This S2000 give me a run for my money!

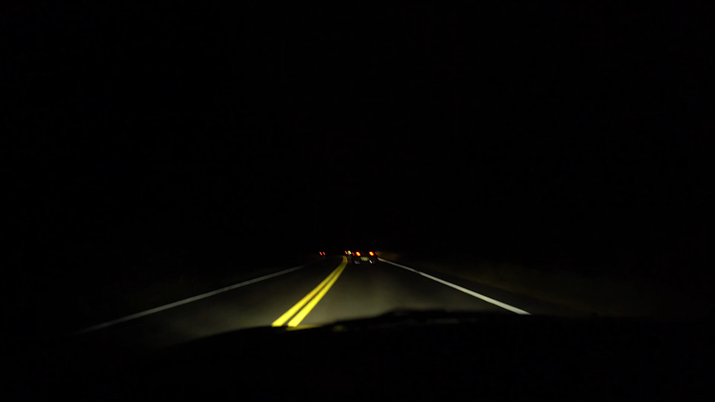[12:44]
This shit is sketchy as hell, boy. There's literally no lights. But we are in Bear Mountain right now. Supers behind us. We're literally just cruising through the dark, bro. I see hella cars coming back now.
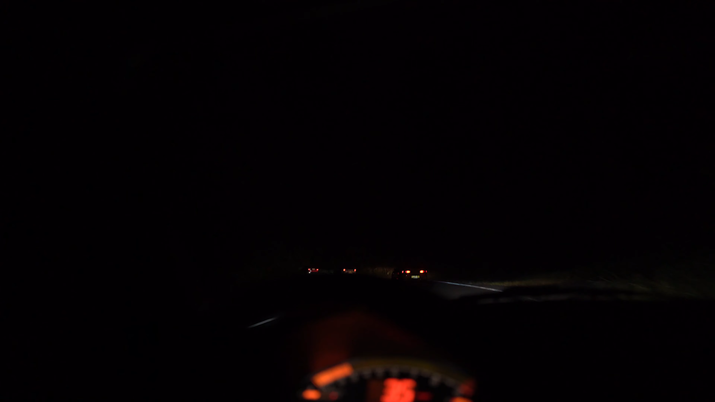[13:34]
Driving through these sketchy ass mountains with no lights. It was a nice little drive up here though. It was about, I'll say about an hour for me. Probably everyone else like an hour and 30. Now it looks like everyone's pulled over to the side.